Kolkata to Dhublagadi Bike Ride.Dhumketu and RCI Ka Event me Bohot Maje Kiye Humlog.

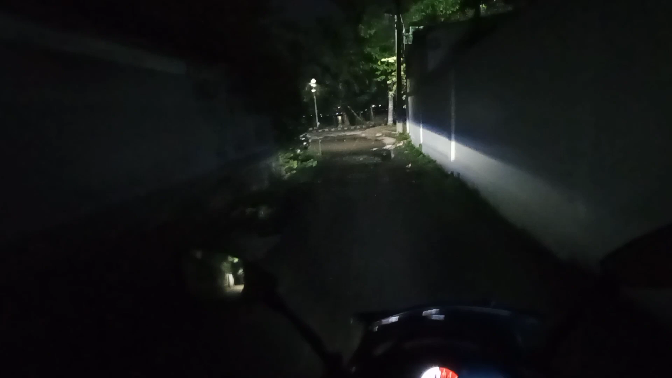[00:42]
कल रात को थोड़ा बारिश हुई थी यहाँ पे, तो पानी देख रहे हैं हम लोग रास्ते पे। तो अभी हम लोग निकले हैं सॉल्ट लेक सेक्टर 5 से मेरे फ्रेंड को लेकर, उसका घर यहीं पर है।
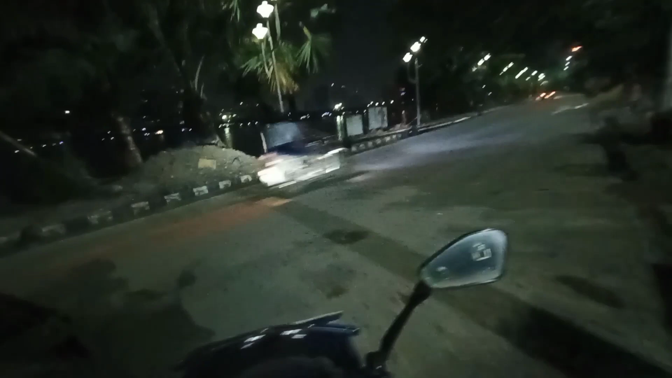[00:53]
तो फिलहाल अभी हम लोगों को जाना है धूलागढ़ टोल टैक्स पे। वहाँ से हम लोग राइड स्टार्ट होने का बात है 5 बजे तक। बाकी के राइडर सब वहीं पे पहुँचेंगे। और बीच में अलीपुर के पास मेरा एक फ्रेंड है
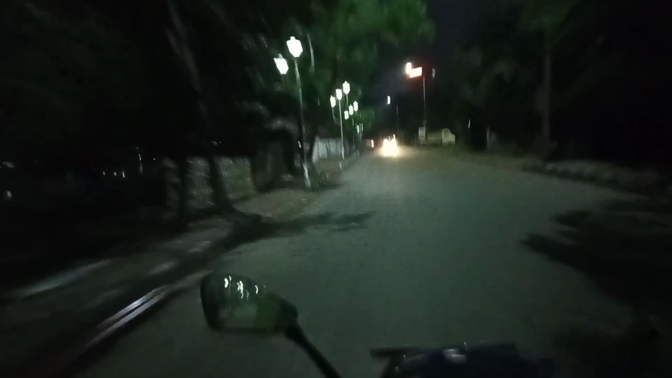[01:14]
जो आदि एंड टुकाई बोल के हैं, वो लोग का रास्ते में मीटअप होगा। फिर दोनों मिलकर चारों मिलकर चलेंगे धूलागढ़ टोल टैक्स तक। तो फिलहाल चलिए चला जाए, देख रहे रास्ते में थोड़ा पानी दिख रहा है, कल बारिश हुई थी, अभी भी थोड़ा धीरे धीरे पानी बरस रहा है, देखते हैं।